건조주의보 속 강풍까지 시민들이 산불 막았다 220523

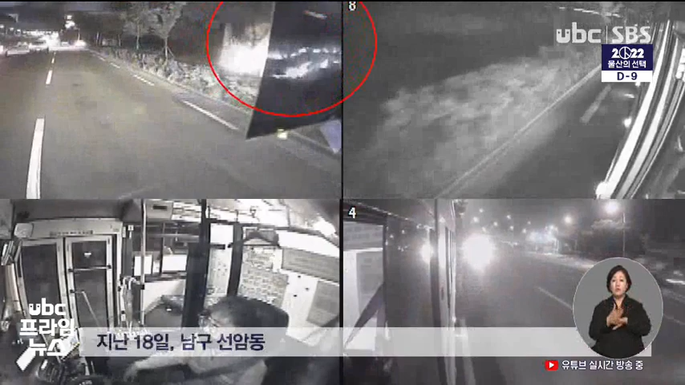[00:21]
늦은 밤 달리는 버스 옆으로 섬광이 번쩍입니다. 버스 정류장 인근 야산에서 불이 난 겁니다. 버스 기사는 재빨리 도로 갓길에 차를 세우고 버스에 있던 소화기를 챙겨나갑니다.